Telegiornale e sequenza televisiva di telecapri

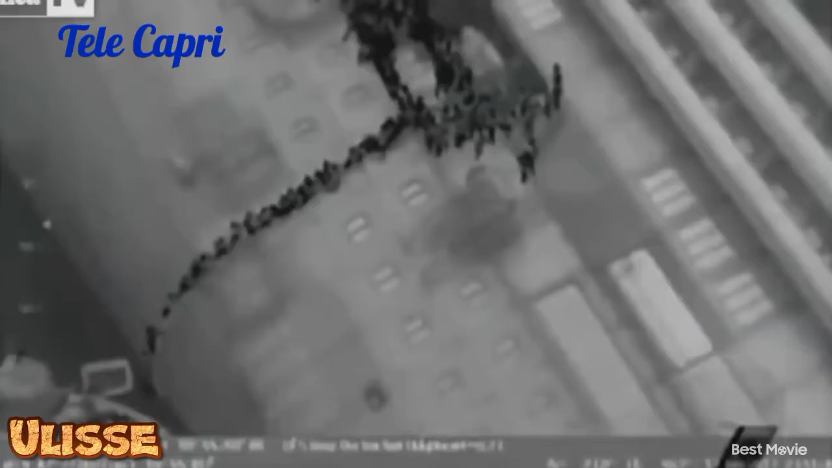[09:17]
alcuni dei quali sono costretti a scendere da una scaletta di corda nell'oscurità per raggiungere una lancia della guardia costiera.
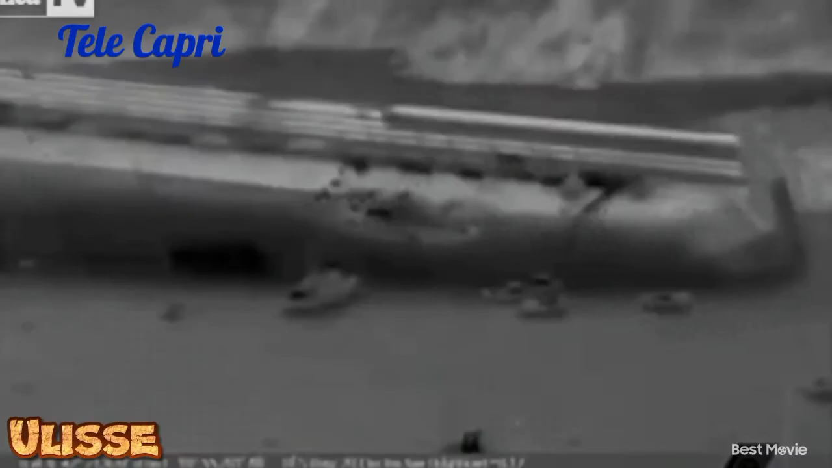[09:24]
Del capitano non c'è traccia a bordo, finché viene raggiunto al telefono dalla Capitaneria di Livorno.